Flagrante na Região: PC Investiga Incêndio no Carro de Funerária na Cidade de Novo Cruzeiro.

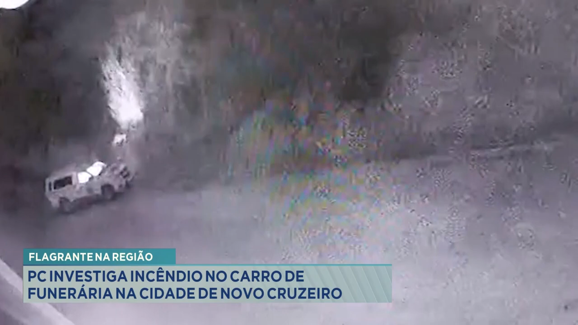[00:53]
Curioso que o veículo estava parado no local de pouca visibilidade noturna e a imagem só tem desse incêndio. O curioso é que os donos da empresa dizem que não tem nenhuma pendência com ninguém, não havia nenhum motivo para que alguém fizesse
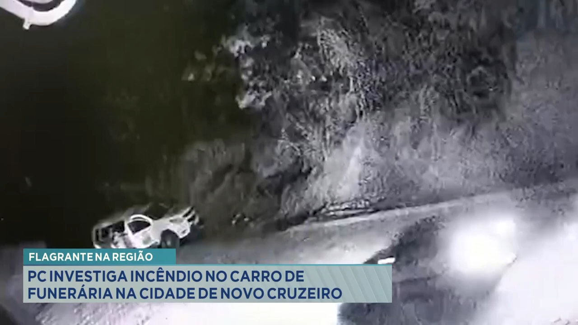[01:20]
Mas, infelizmente, a câmera de segurança não foi o suficiente para identificar essas pessoas e também o veículo. E aí, como os donos da empresa não têm qualquer suspeito do que aconteceu, eles estão pedindo agora o apoio do Curiol. Tem que colocar o Curiol para cantar, para ajudar a polícia nas investigações de quem são essas três pessoas que foram vistas próximo a esse veículo. Esse veículo é o veículo da funerária.